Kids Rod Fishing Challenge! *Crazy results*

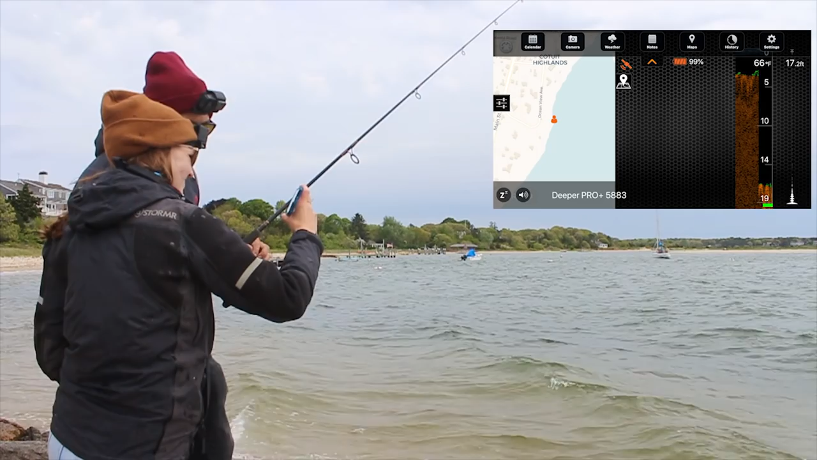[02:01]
On screen: depth 17.2 ft, water 66°F
16, 17 feet. Whoa, I did not know that. It's getting shallow, right? Nope, that's deep right there. Yeah. That's a little pocket right there. 14,